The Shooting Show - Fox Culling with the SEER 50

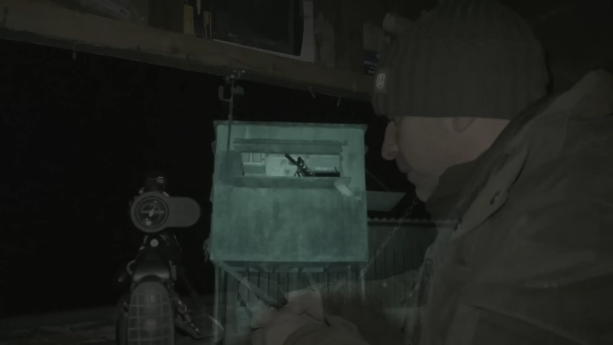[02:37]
So as per usual I'm using the fox pro cooler.
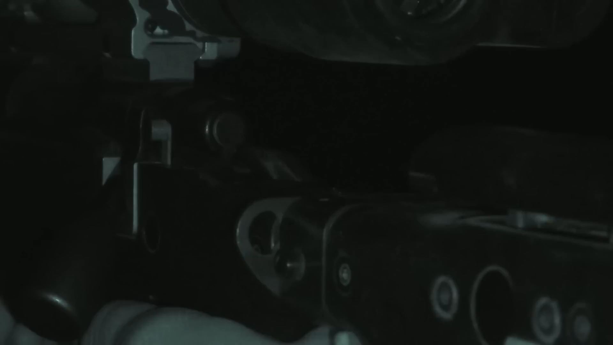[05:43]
Unfortunately I haven't got the Tacticam quite lined up properly on my scope and it's not showing off the sea head to its full potential.
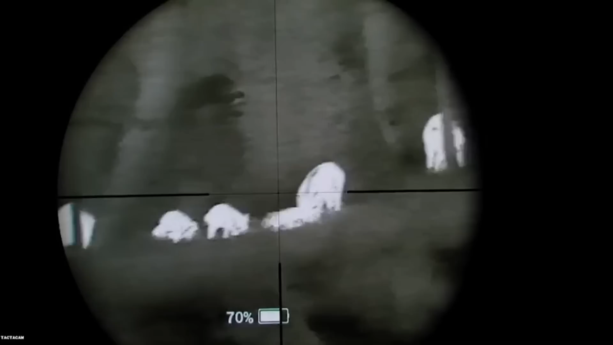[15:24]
metres through the sear to show what it's capable of.